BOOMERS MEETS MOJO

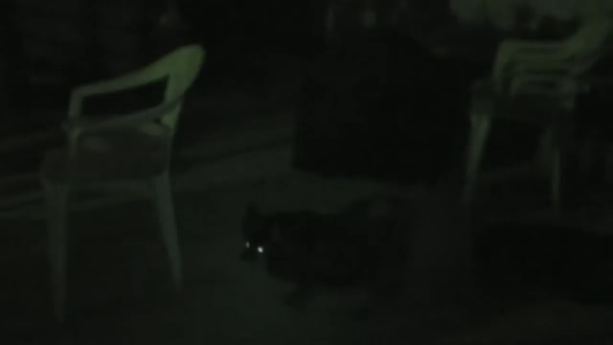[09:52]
Freckles? Are you ready to go back in the house? Hey, everybody! We got a package in the mail!